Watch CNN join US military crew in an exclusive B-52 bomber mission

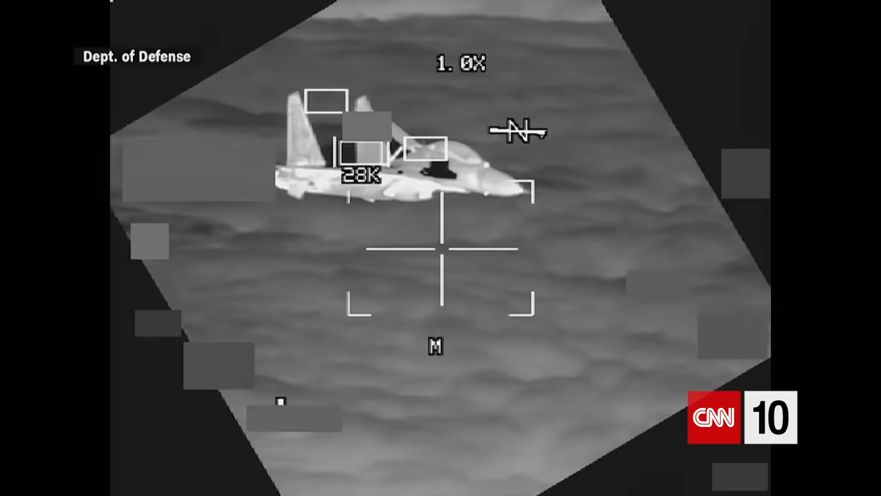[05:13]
In October, a Chinese fighter jet intercepted a B-52 flying over the South China Sea at night, coming within 10 feet of the bomber.